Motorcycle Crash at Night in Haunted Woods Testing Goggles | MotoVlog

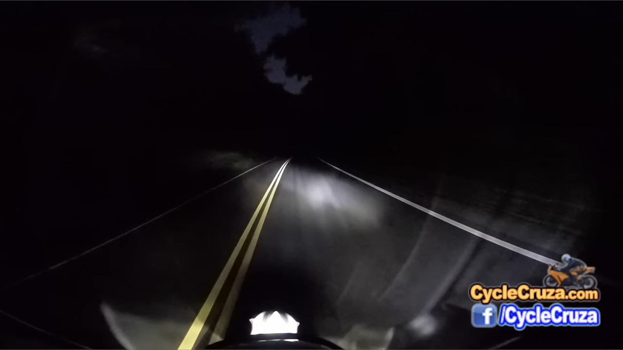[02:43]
These dual sport tires fuckin' are awesome on the twisty In dry conditions, that is Damn, it's dark as hell, bro I don't even know if you guys can even see it Hopefully, let me turn on the bright- Oh, shit!